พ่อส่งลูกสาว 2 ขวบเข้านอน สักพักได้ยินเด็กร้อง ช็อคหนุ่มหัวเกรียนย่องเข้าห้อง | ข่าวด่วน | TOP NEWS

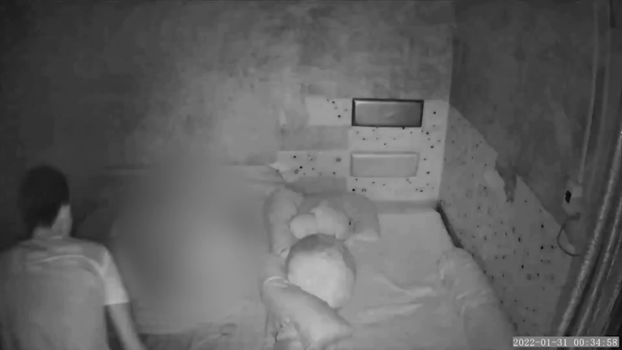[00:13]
เป็นเรื่องราวระทึกขึ้นภายหลังภาพจากกล้องวงจรปิดในห้องนอนจับภาพคนร้ายที่กำลังปีนหน้าต่างแล้วเข้